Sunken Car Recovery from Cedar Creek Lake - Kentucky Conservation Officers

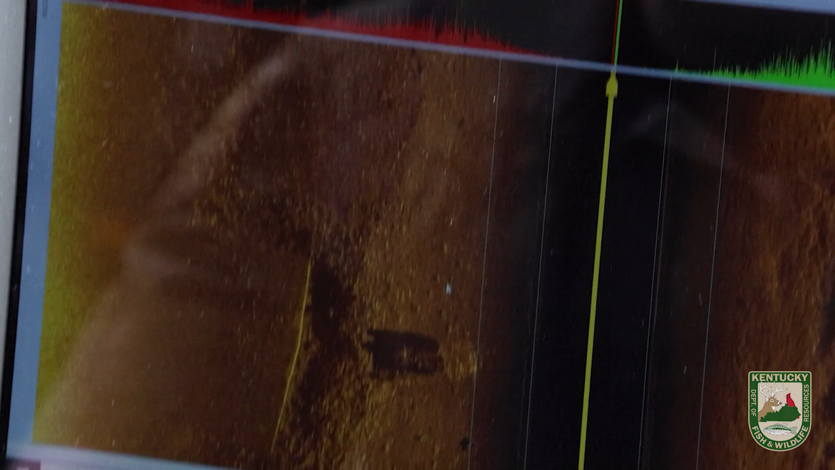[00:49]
This program we use allows us to plot everything and it allows us to ping,
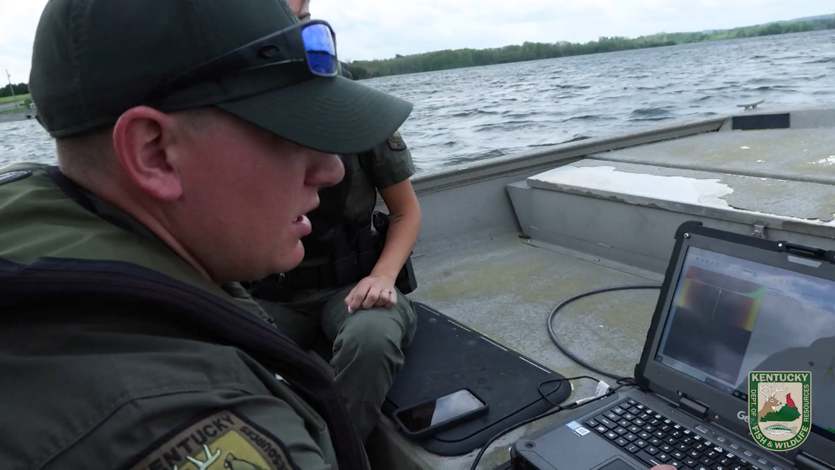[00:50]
take a picture of each thing.
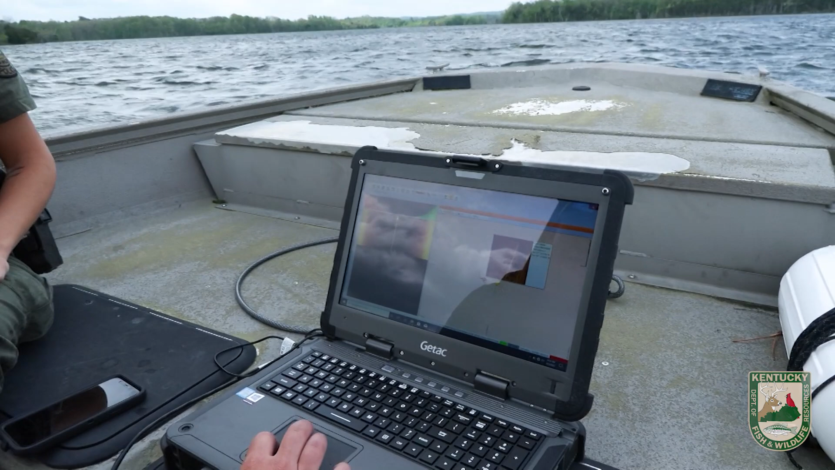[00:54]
So right here we've got a picture of the edge of the boat ramp with GPS coordinates.
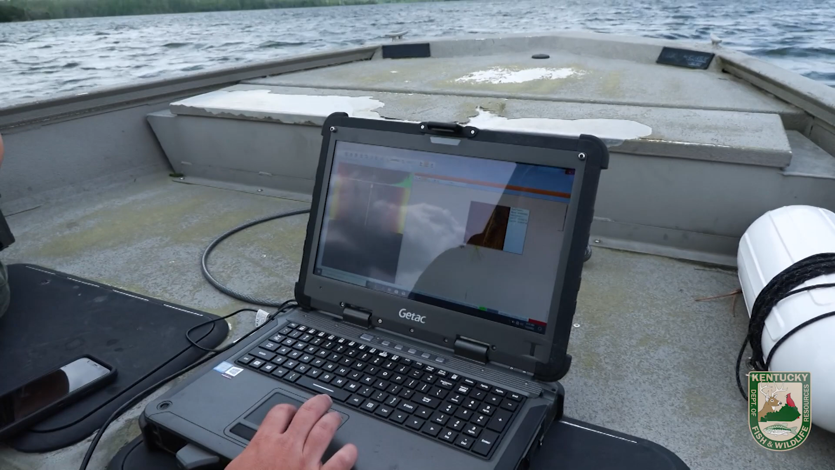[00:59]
And then you can see these little red dots are each image I just took of a car.
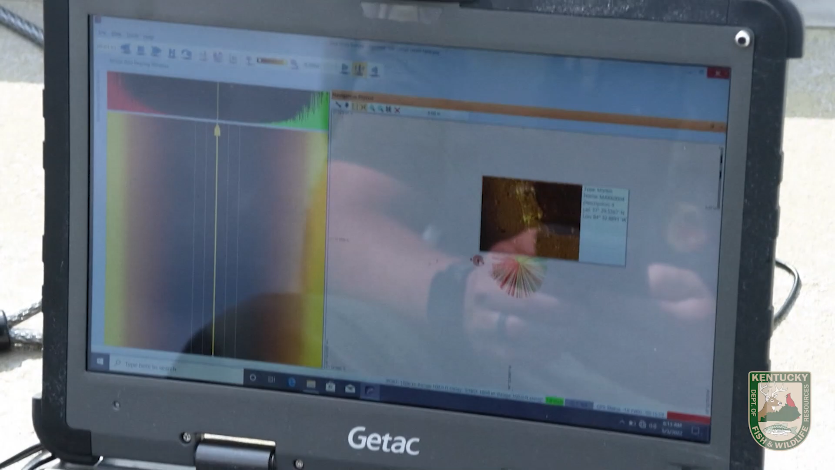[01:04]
Everything in the water puts off a shadow.